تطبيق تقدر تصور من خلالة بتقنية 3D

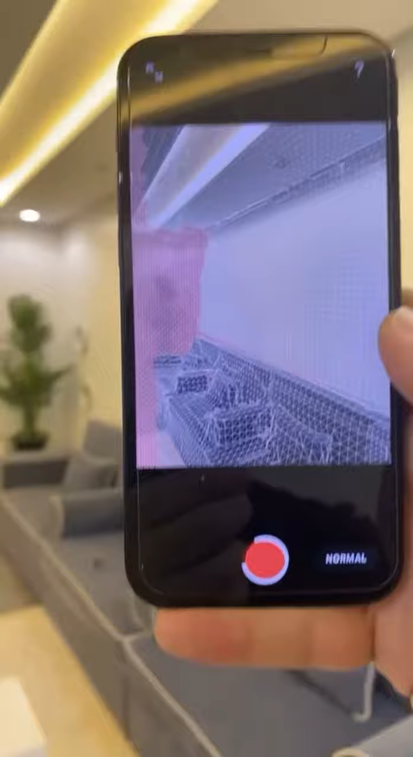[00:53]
بالطريقة هذه وأمش على كل شي تمر أنت عليه
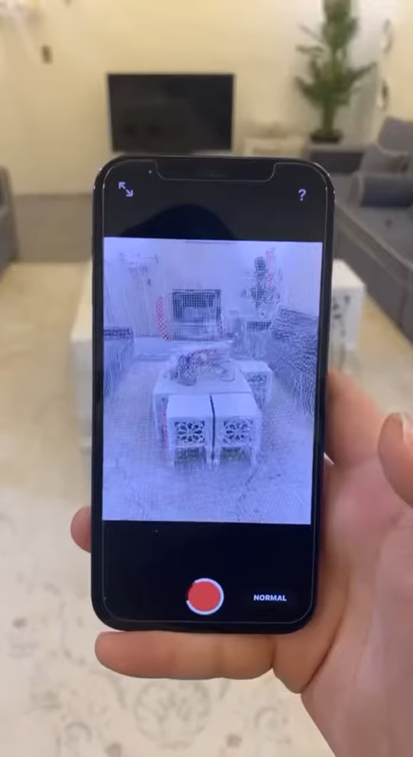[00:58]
تخلص من التصوير بشكل عام ويكون بشكل بطيء ودقيق تضغط على هذا الزر
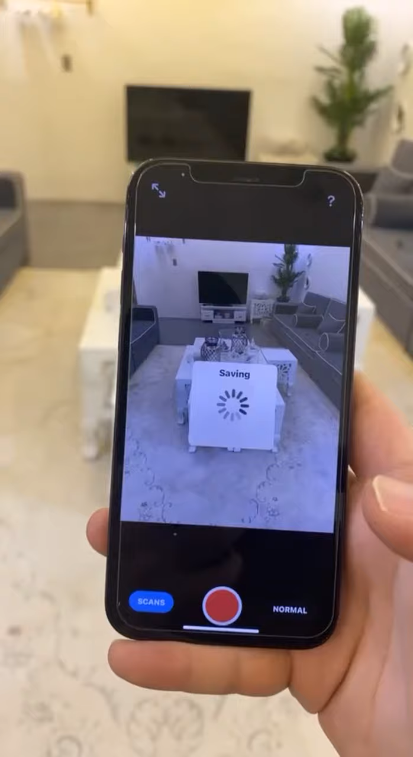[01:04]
راح يوقف التصوير ويحفظ لك المقطع طيب قل له Start الآن راح يعالجها لك
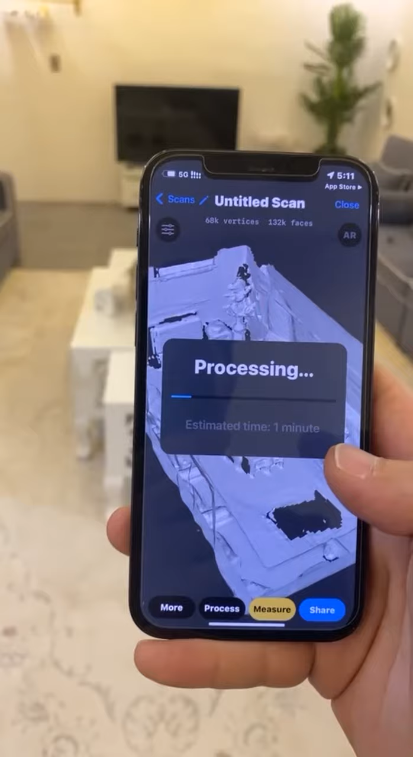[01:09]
على شكل 3D ما خلص المعالجة ممكن أنك تطلع على الفيديو